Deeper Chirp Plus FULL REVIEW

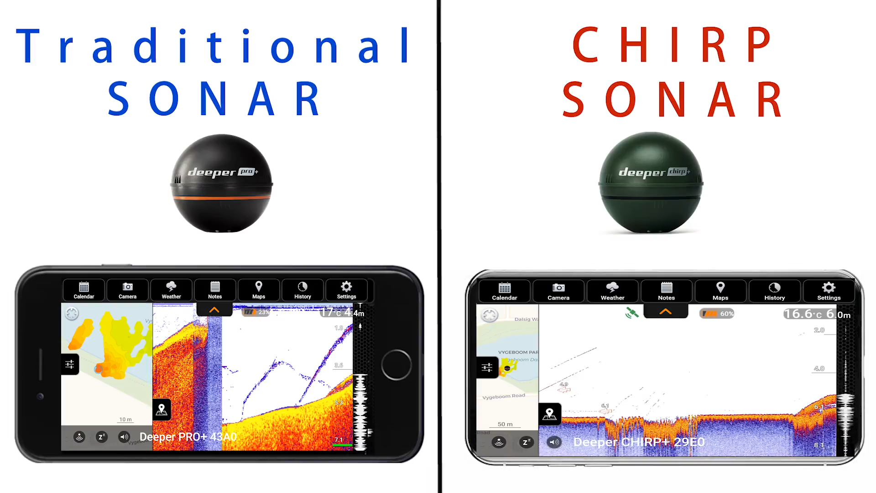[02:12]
wonderful detail given by the high frequencies and it does all of that 15 times a second. Okay so a couple of specifications of this costable fish finder. The quick specs of the Deeper Chirp Plus.
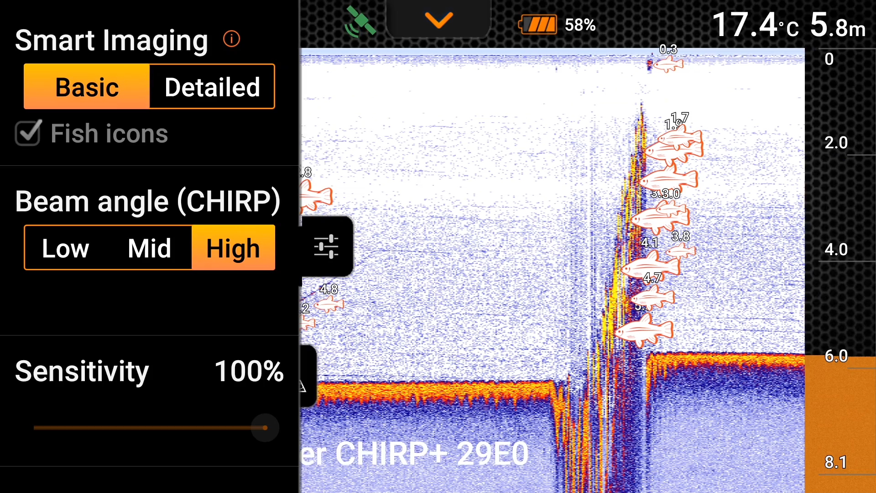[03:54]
On screen: depth 5.8 m, water 17.4°C
Now I always leave it on details because I want as much information as I possibly can get.
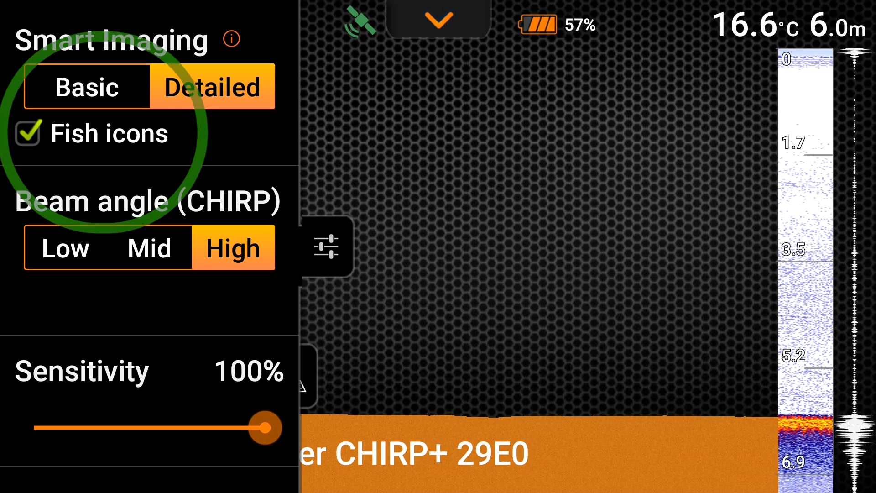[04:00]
On screen: depth 6.0 m, water 16.6°C
Then underneath it you've got fish icons so it can tell you what fish are there.
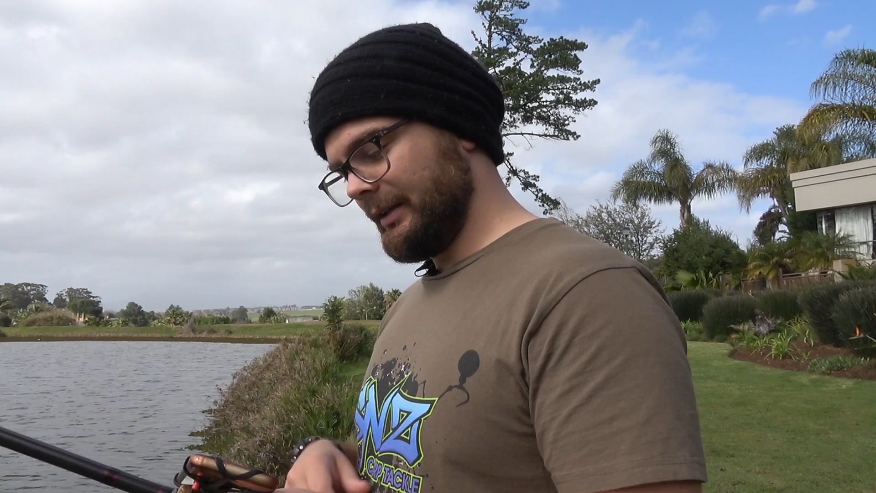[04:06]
So it's picked up a little fish there at 5.1 feet. The fish icons do also tell you how many meters, 5.1 meters the fish are at.
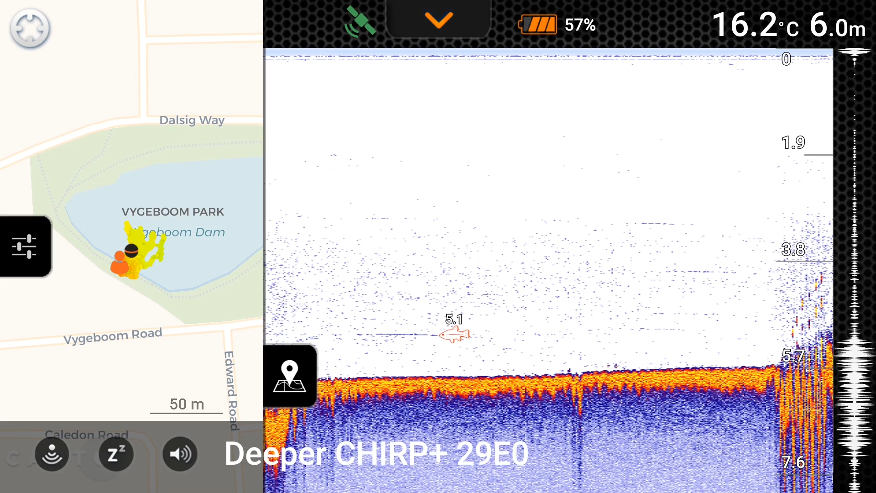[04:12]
On screen: depth 6.0 m, water 16.2°C
So underneath that what do we have? We have got the beam angle. So beam angle you've got your wide which is which deeper is called low.
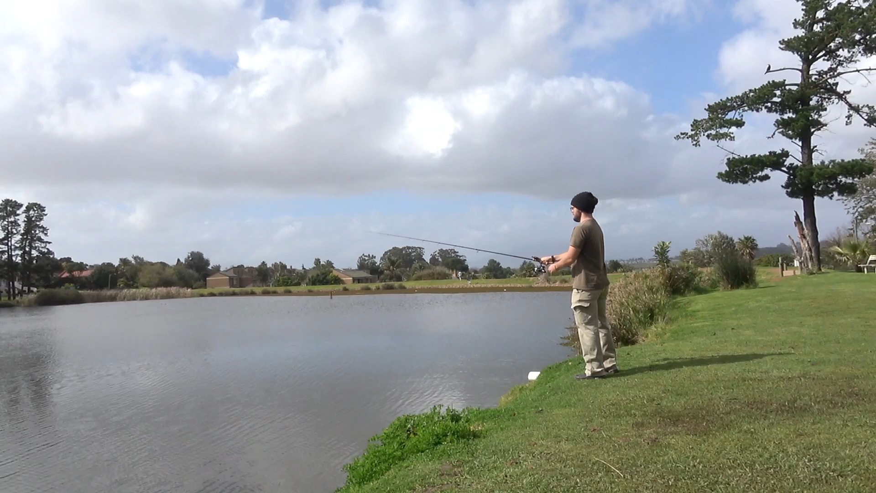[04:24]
Let's try not land this deep on a duck. Close. It's got your low so that's a 47 degree angle. So the low is when you're scanning it as vast area as you want to. Okay then we've got our medium.
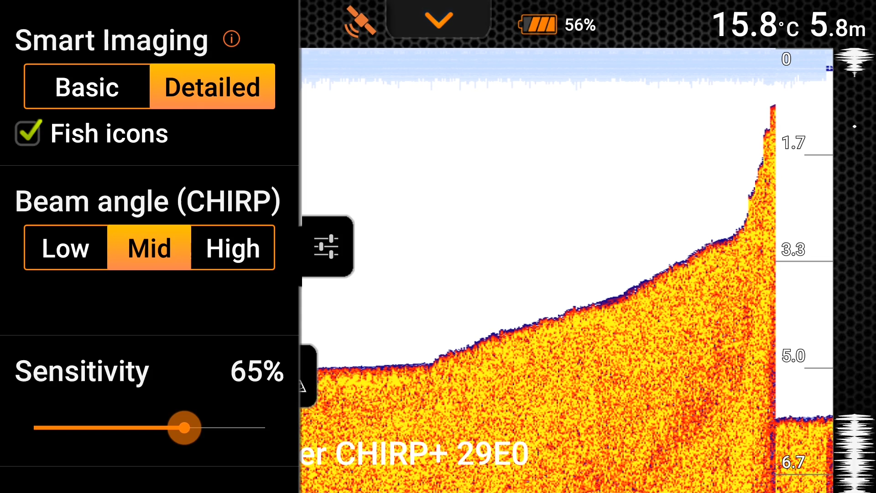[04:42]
On screen: depth 5.8 m, water 15.8°C
Our medium let's see what that looks like. There medium. So you can see a direct comparison of that first little bit.
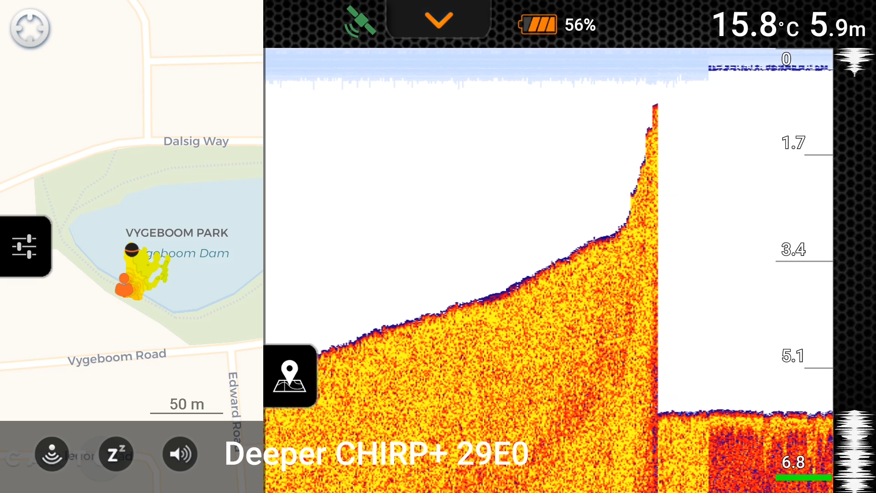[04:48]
On screen: depth 5.9 m, water 15.8°C
See how the medium starts to break down the difference between the actual surface layer of the ground of the bottom of the lake and what's underneath it.
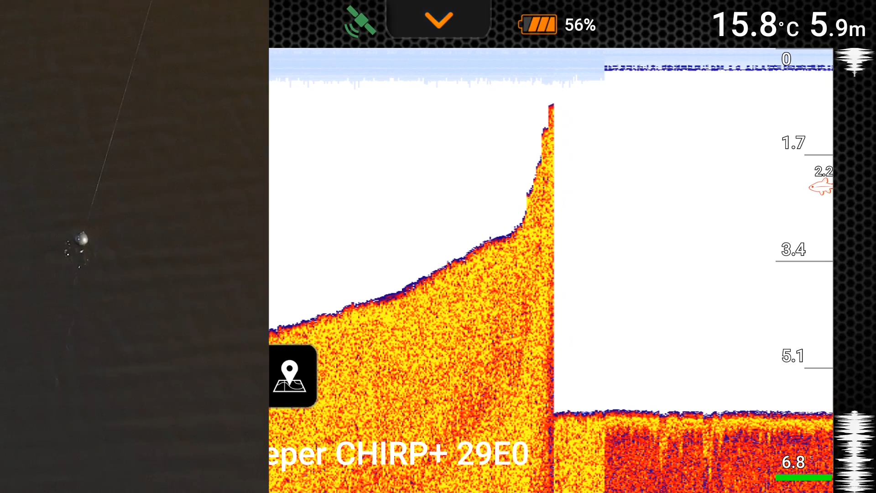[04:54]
On screen: depth 5.9 m, water 15.8°C
So you can actually see how hard the surface is. And then okay let's do a direct comparison of the high.
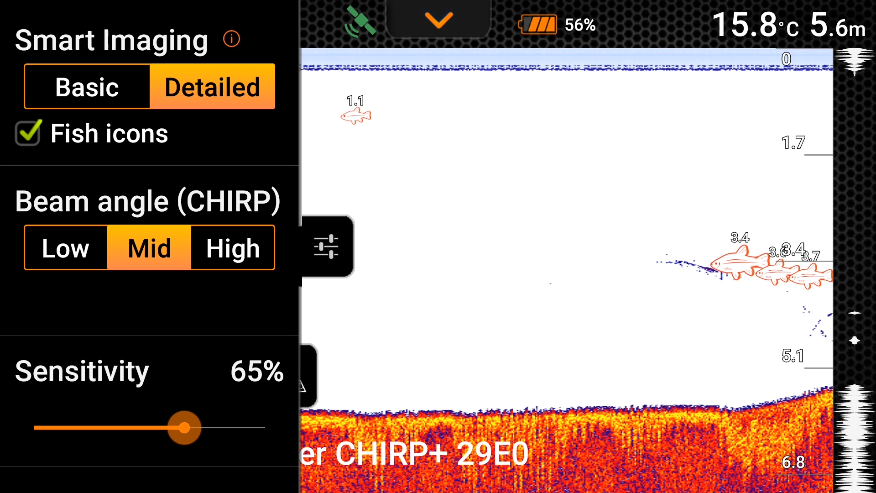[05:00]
On screen: depth 5.6 m, water 15.8°C
It's very good for exact location of structure and all those cool things. So currently I've got it on the onshore GPS mode.
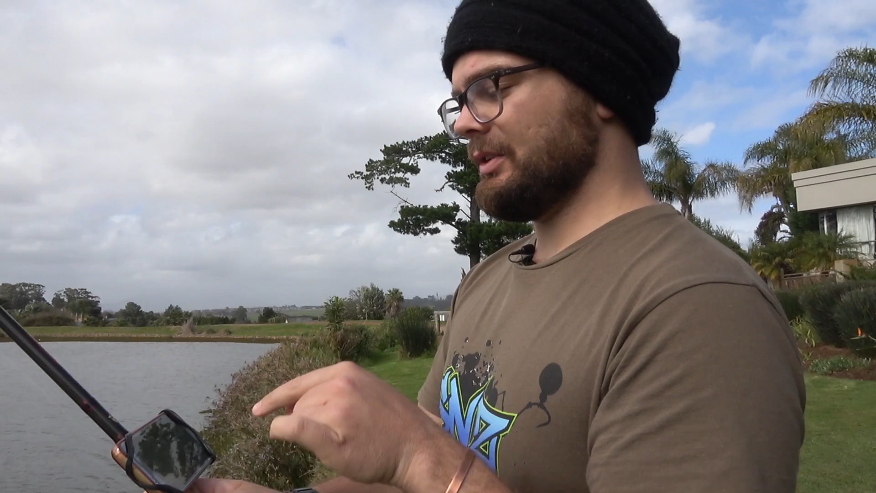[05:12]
What's nice is it shows us exactly where the deeper is. Like I'm casting the deeper out. There it lands in the water. It's connecting. It's quickly connected. As you can see the orange satellite is flashing. It's connecting to the satellite. And bang there you go.
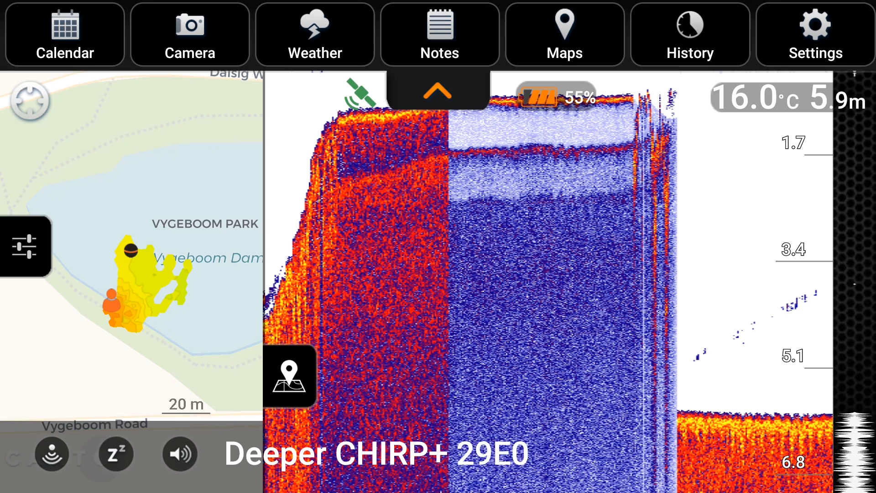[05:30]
On screen: depth 5.9 m, water 16.0°C
It's connected to the satellite. And this is a criticism of the Pro Plus. The connection rate of that of the GPS is not good. It's not very good. I struggled a lot. That's why if I'm doing any kind of bathymetric mapping, if I can,
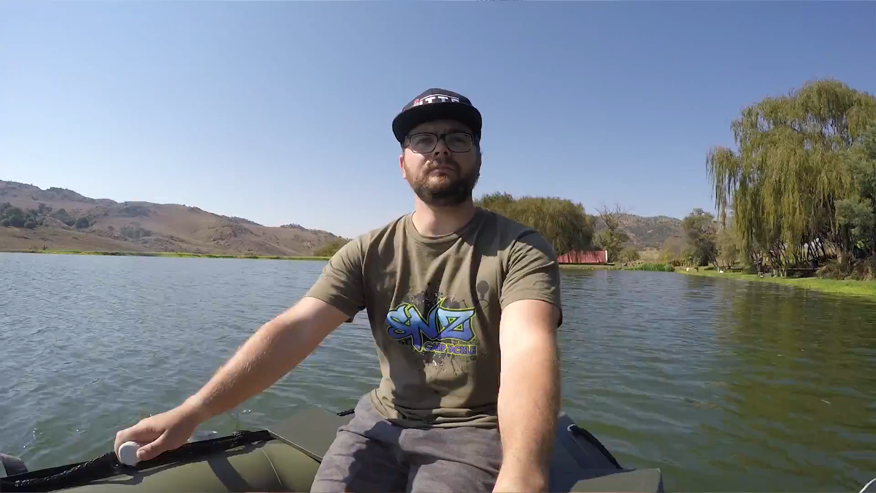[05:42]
I'll use my boat instead and then use the GPS on my phone. But the chip plus looks like they've gotten onto that issue and they've really improved on it because so far the whole day I've connected really quickly. Okay so let's zoom in on the left there and you can see exactly where the deeper is and what it's picking up.
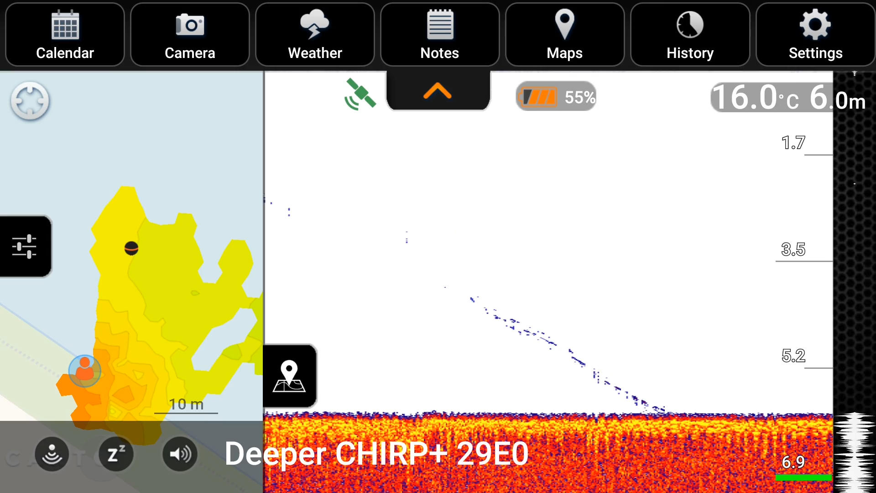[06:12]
On screen: depth 6.0 m, water 16.0°C
So you can see that the pathometric map that it's starting to make is now color coding. So we can see that the closer to blue and green the lake is, that's the deeper it is. And then this, all this information gets saved onto my phone with the deeper app. So later when I'm sitting at home I can say, I remember I saw a nice piece of structure but where was it?